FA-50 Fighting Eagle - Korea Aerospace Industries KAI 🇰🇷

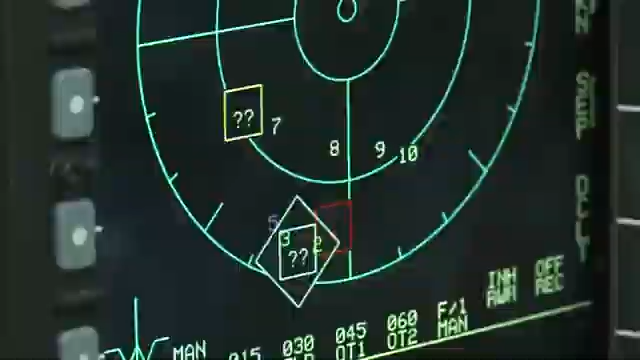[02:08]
FA-50, capable of simultaneous tracking of two targets and has wide
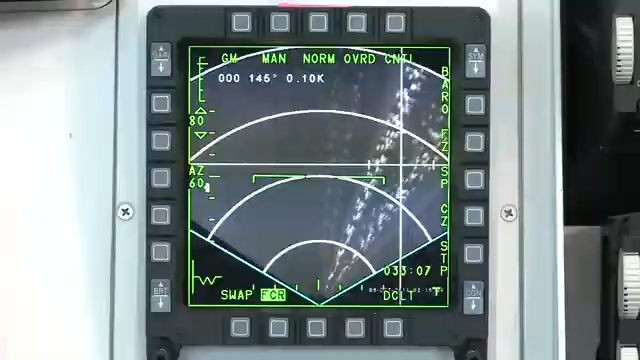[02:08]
detection area with its high resolution map application and it also has excellent air to ground attack capability.
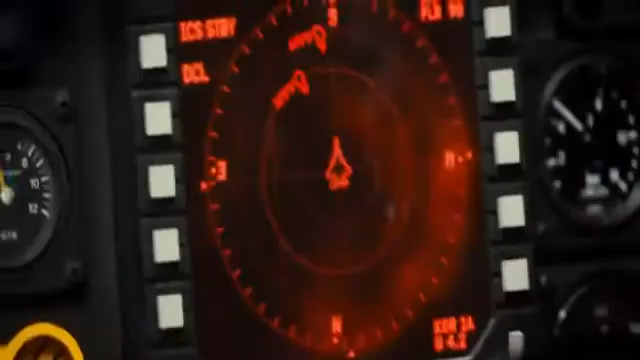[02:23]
It has excellent viability with installed radar warning receiver